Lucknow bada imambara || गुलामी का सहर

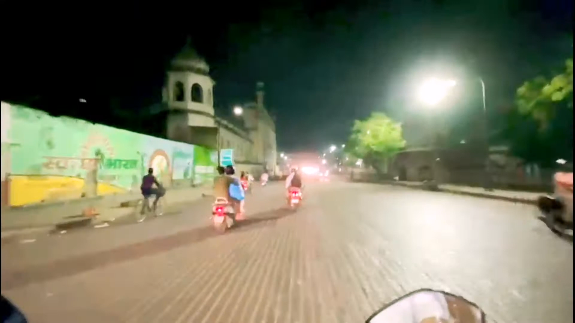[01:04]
और आप लोग देख सकते हो ये पूरा एरिया बड़े इमामबाड़ा के पास आता है, छोटा इमामबाड़ा।